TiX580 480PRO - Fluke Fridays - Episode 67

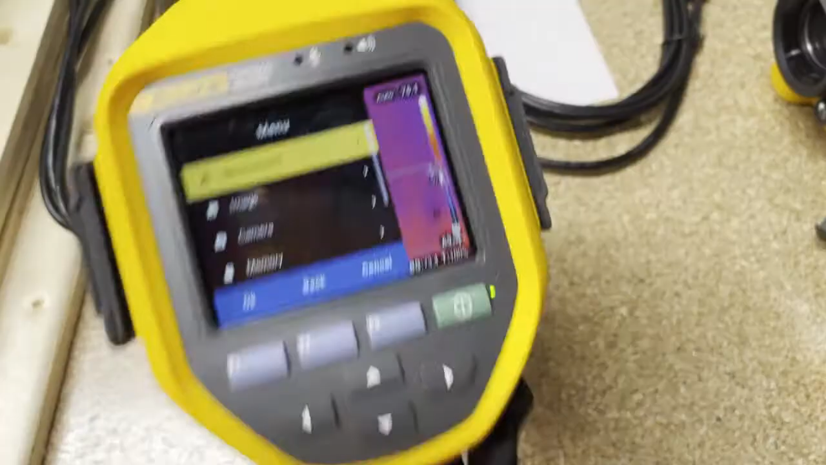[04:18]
But if we're sitting and monitoring and watching,
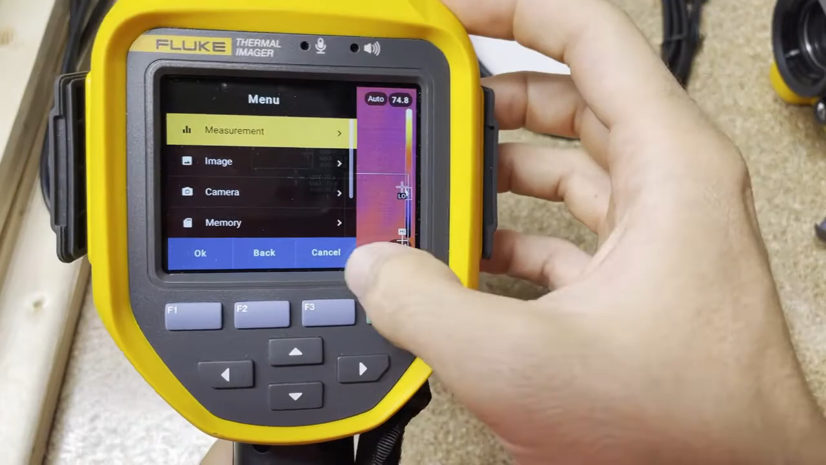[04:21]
we can see that if you had,
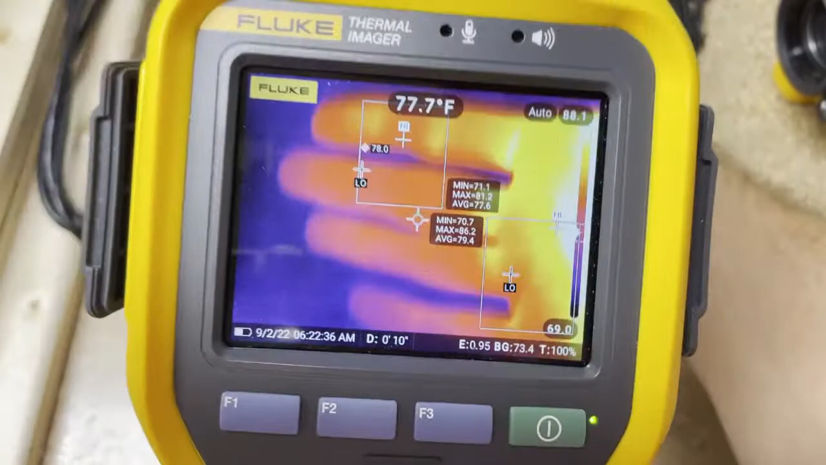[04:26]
On screen: spot 77.7°F
if you had a bunch of screens here, and they were all like this color,
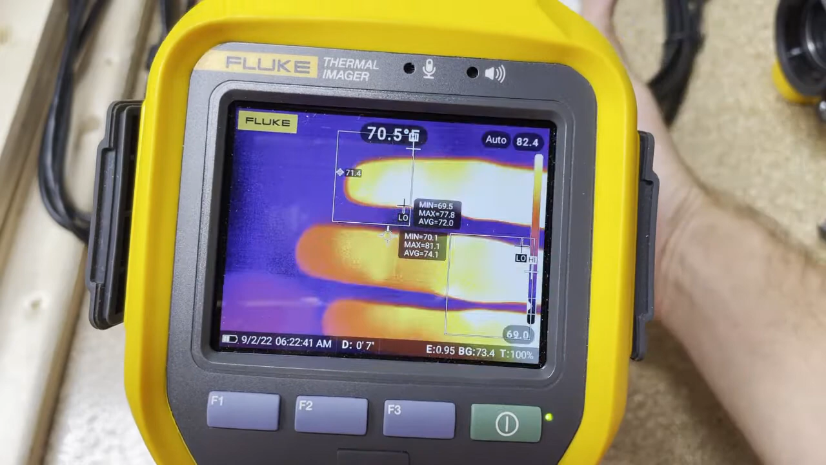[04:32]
and you were trying to look for a threshold, especially if you were in auto mode,
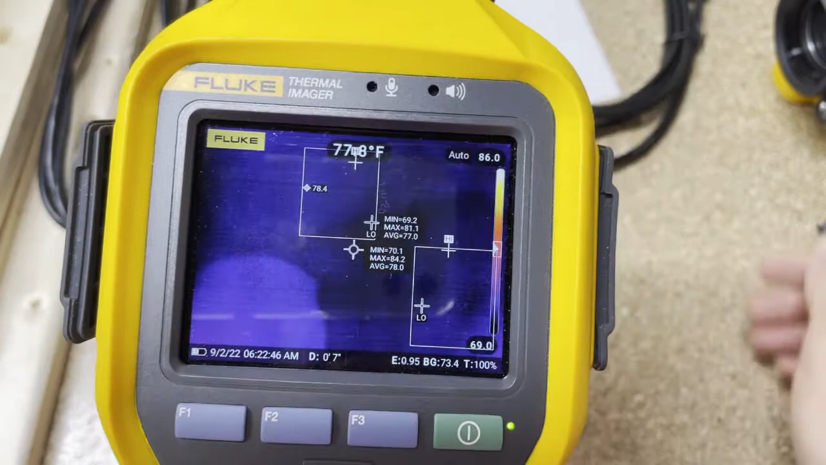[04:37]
see how it kind of goes green to bluish, or I didn't,
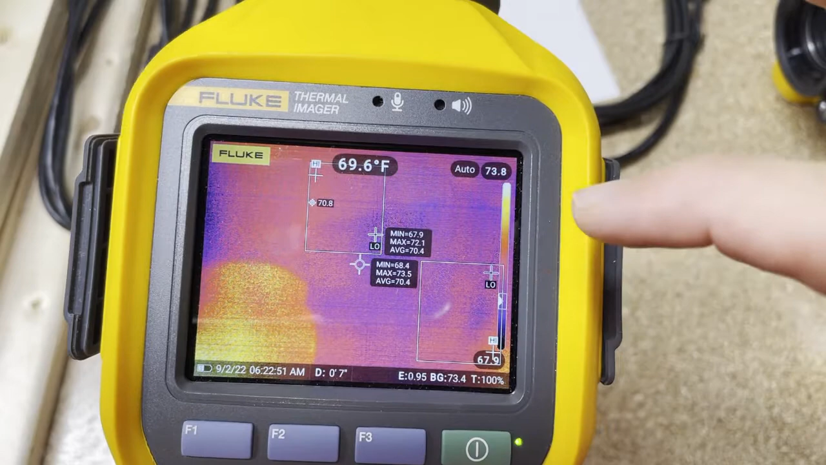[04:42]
On screen: spot 69.6°F
I shouldn't have said green, yellow to bluish, or dark purple on here. And but we're going from 70, almost 76 degrees to 70 degrees.
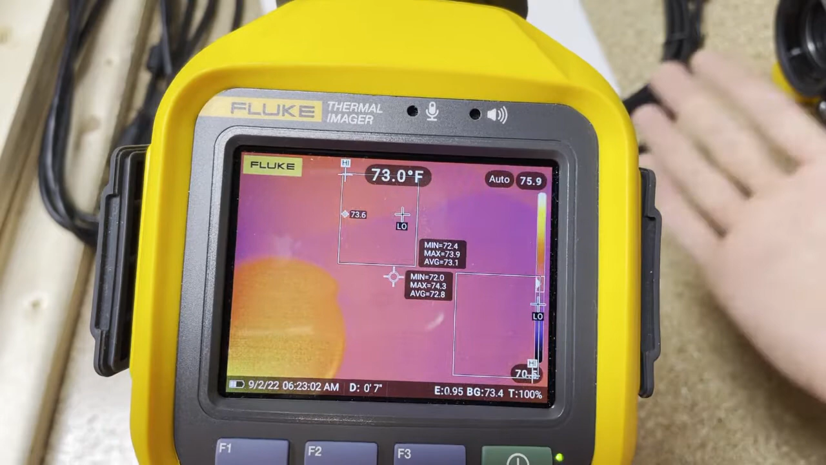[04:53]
On screen: spot 73.0°F
But then when I put my hand in, it auto adjusts. Now it goes up to 88 degrees and down to 70 degrees.
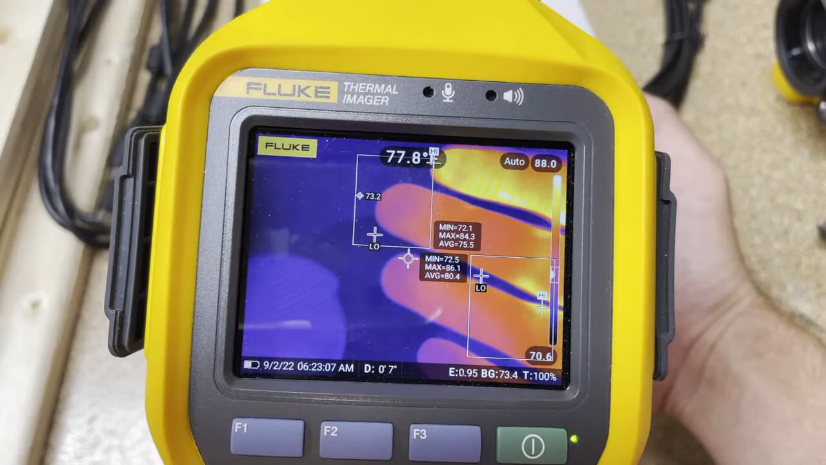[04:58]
And it just adjusts the color palette. Well, if you were looking at a whole bunch of screens and they were all constantly changing color palettes, even if something got hot, it'd be really hard to identify.
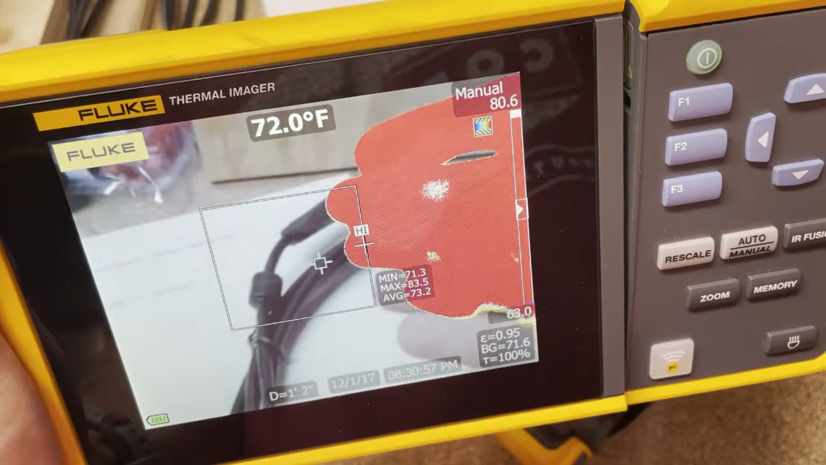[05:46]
On screen: spot 72.0°F
and it was bright red like this, it'd be really easy and obvious to see.
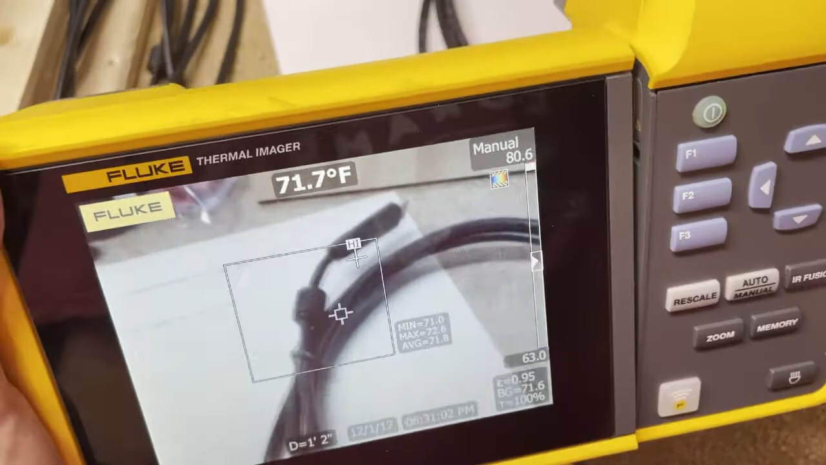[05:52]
On screen: spot 71.7°F
So I'm going to show you how you could set up your camera to do that. Okay, so if we're going from this
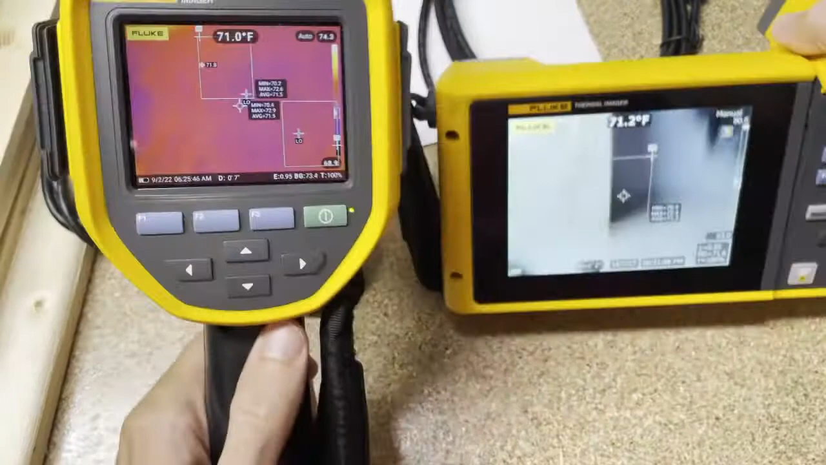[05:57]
TI-480 Pro settings into this setting,
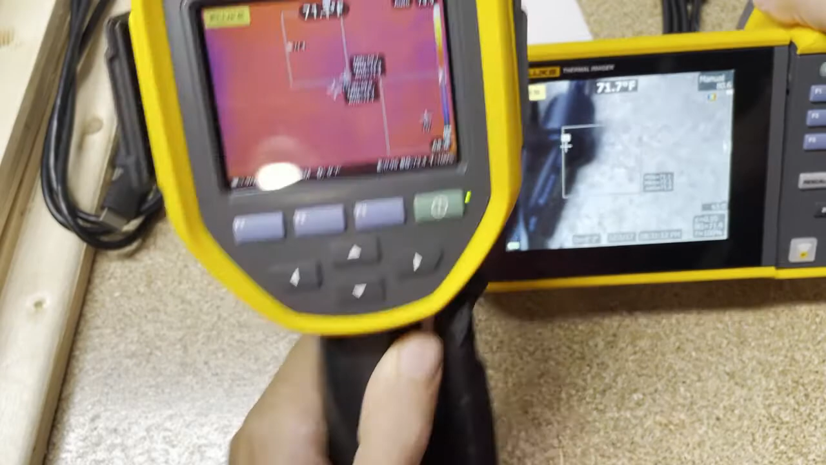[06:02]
let's show us how we would do that.
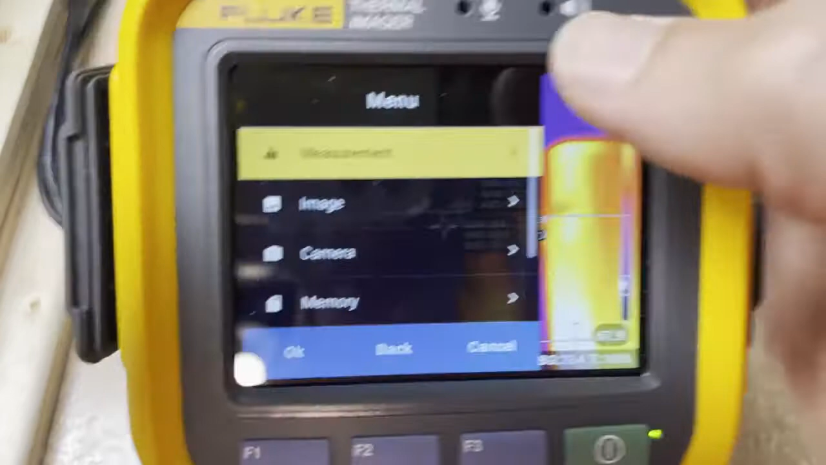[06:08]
So the first thing we're going to do is, we're going to, well, the very first thing we're going to do,
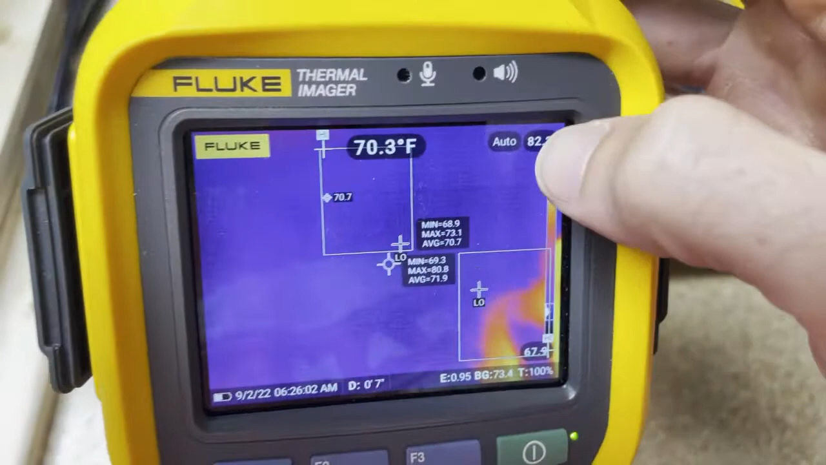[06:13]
On screen: spot 70.3°F
instead of auto range, we're going to want to do manual range.
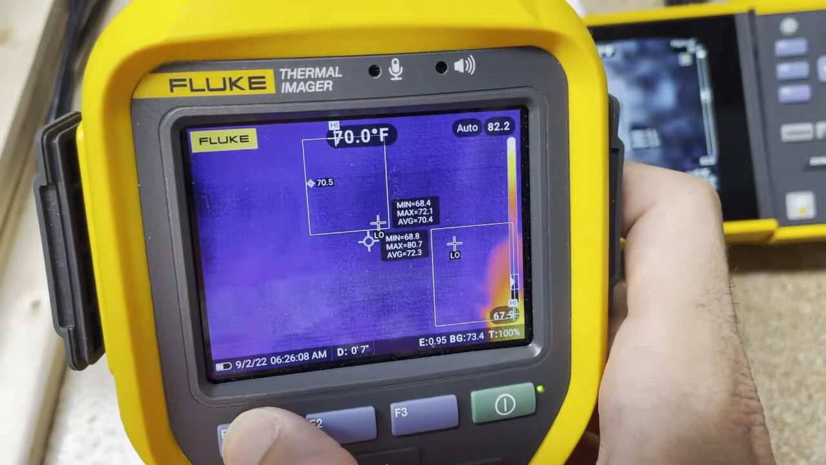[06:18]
The way you can do that shortcut is hold down F1, and you see up there, that just went to manual.
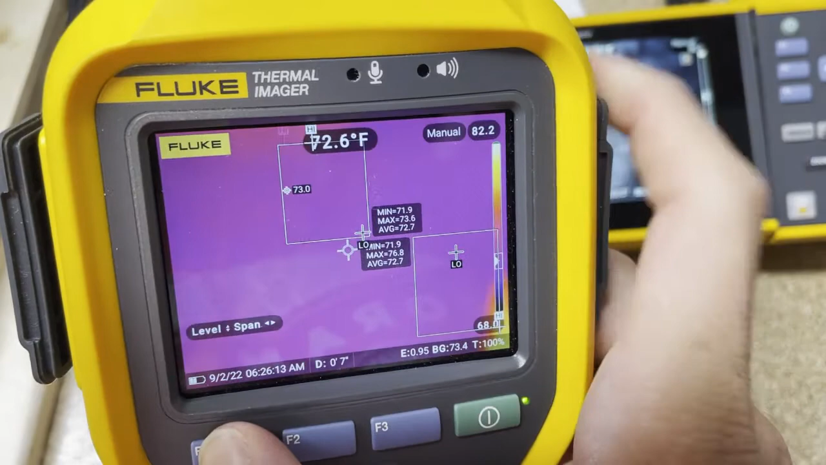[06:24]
If I held it down again, look right there, auto, we want to be in manual, okay?
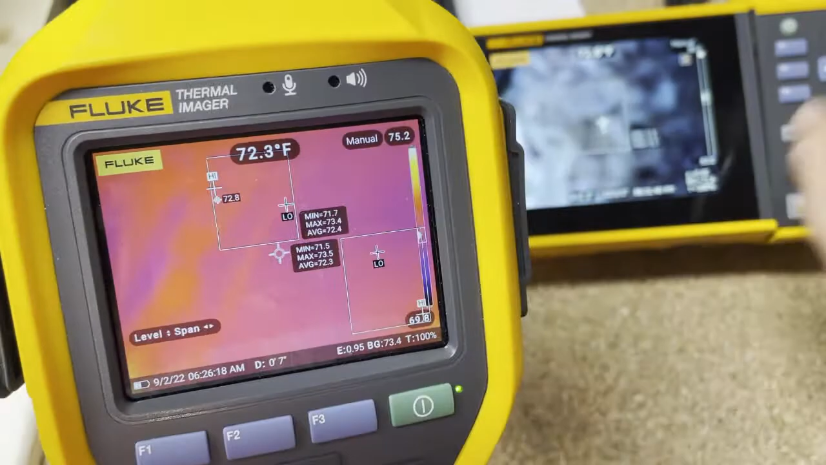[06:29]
On screen: spot 72.3°F
And you can see in this one, we're from 80, just over 80 degrees to 63 degrees.
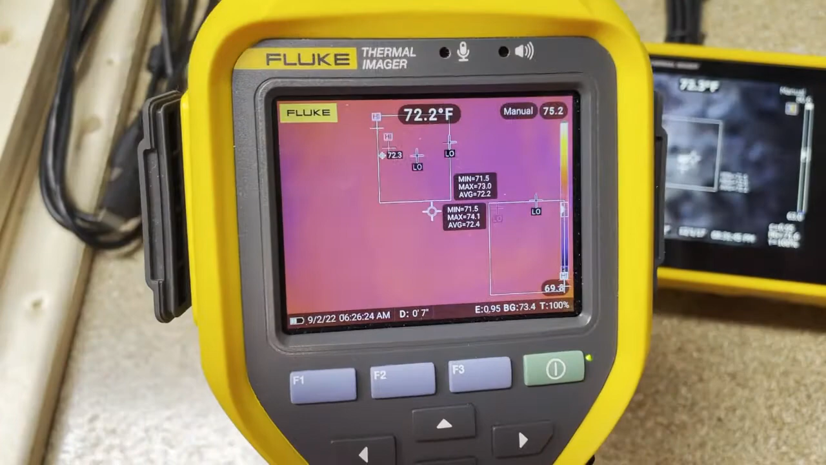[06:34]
On screen: spot 72.2°F
So how do we adjust that? By going left and right.